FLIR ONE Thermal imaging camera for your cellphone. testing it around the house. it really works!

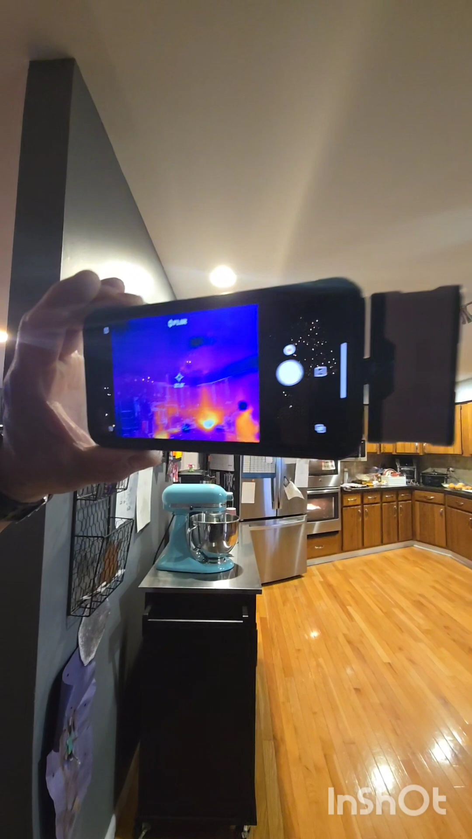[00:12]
phone look it up there just plug it up and it tells you the temperature you point it to something point it to the fireplace
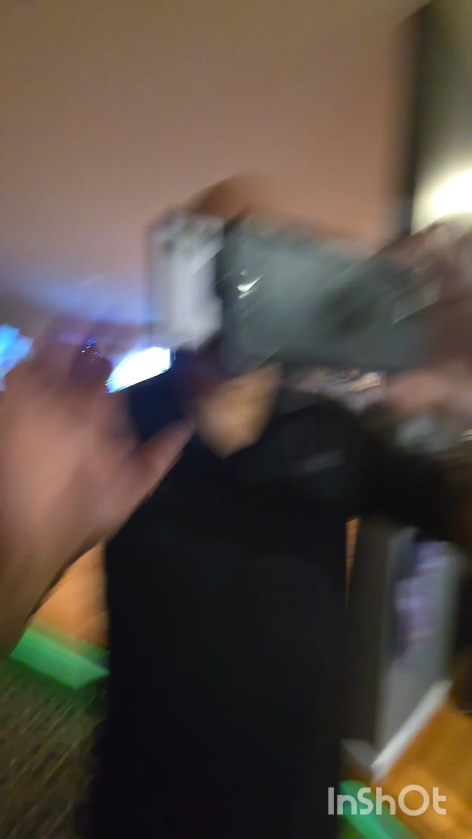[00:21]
you
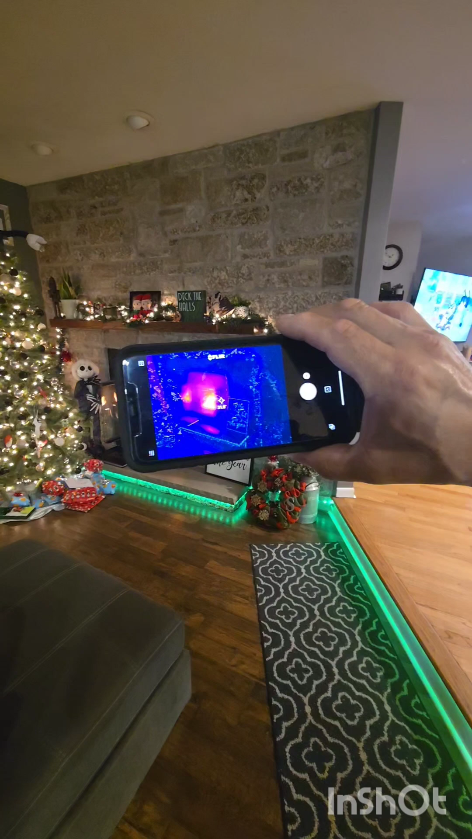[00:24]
aim it and it tells you the temperature you see i think that's celsius it's not
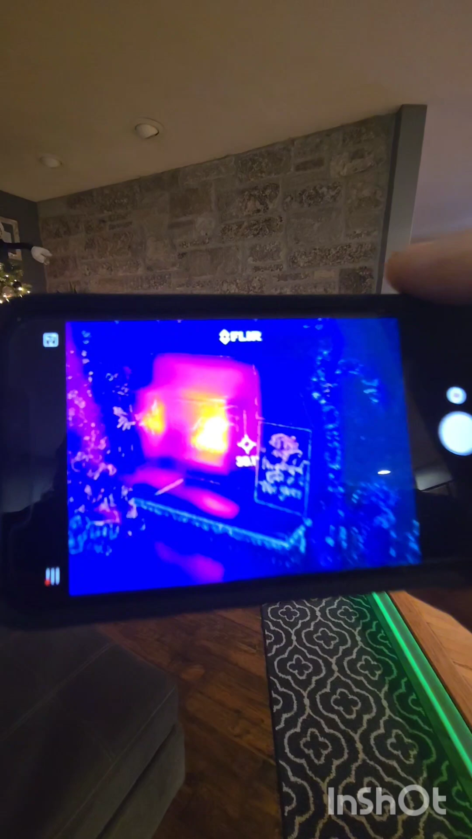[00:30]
it's not put it right on it and it goes up to one yep it goes to 150 plus wow
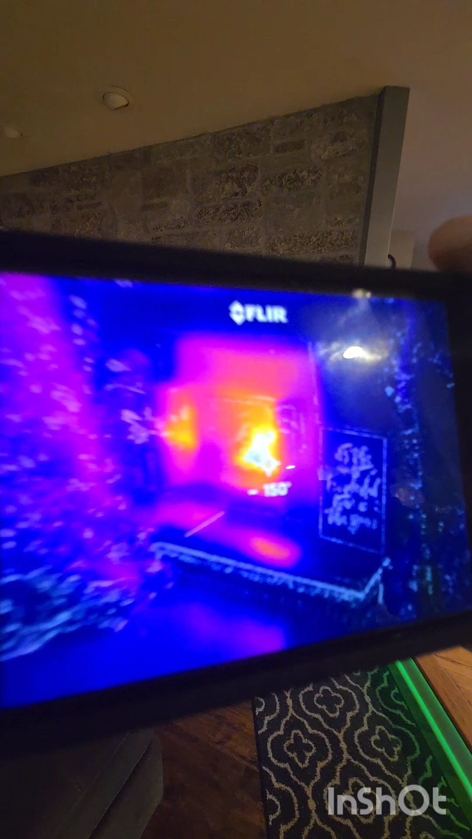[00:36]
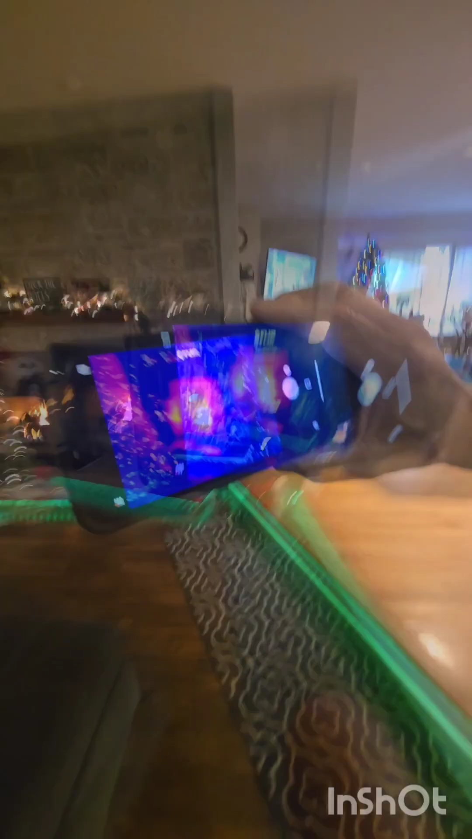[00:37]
all right so you just you download an app yes it's on note man you download the app
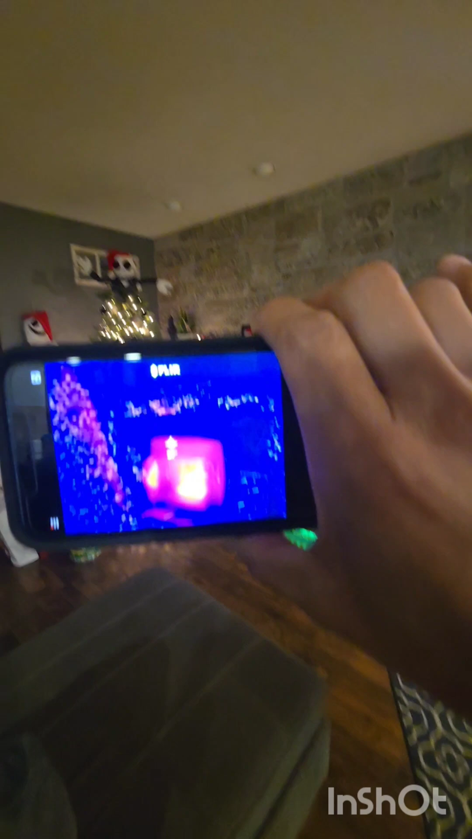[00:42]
that's the cold right over there see it it's the cold spots they put the cans in there in the ceiling there
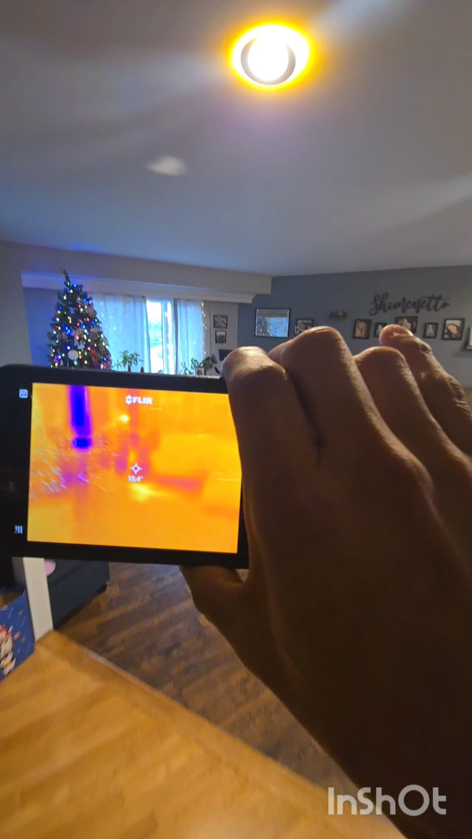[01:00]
this thing is so nice tell her to get off look out if you guys do inspections
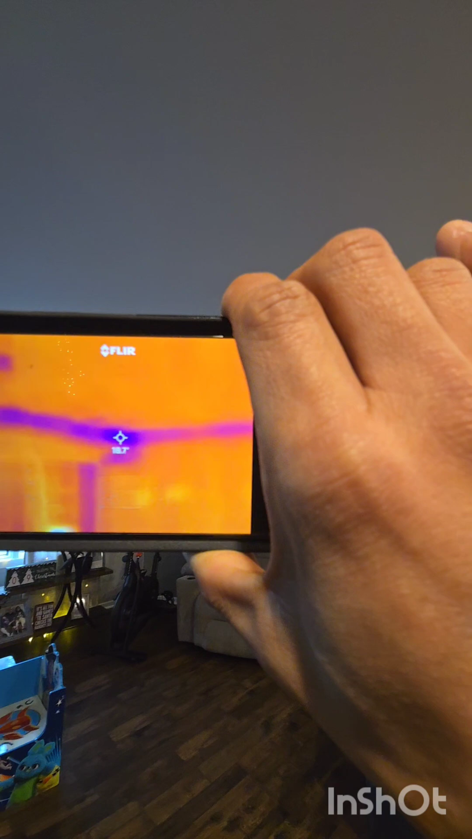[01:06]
it's a heat it's a heat source it tells you where it's look at there's a cold spot in the corner there tell the pizza it's nice and warm
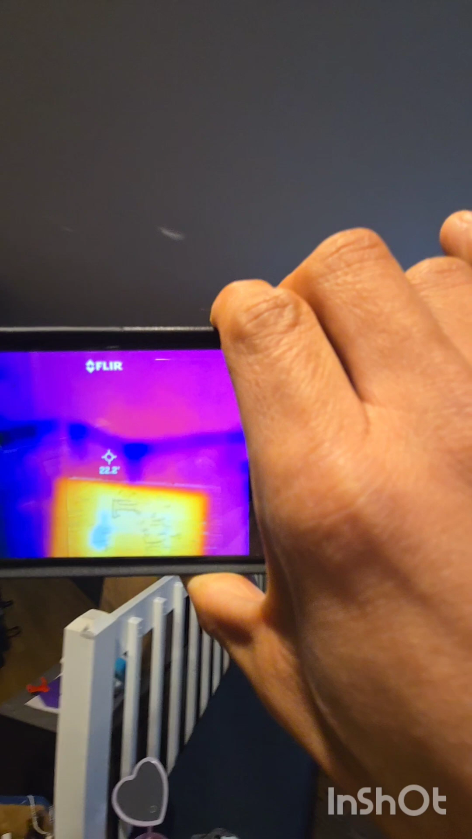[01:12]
there's a tv this thing is pretty neat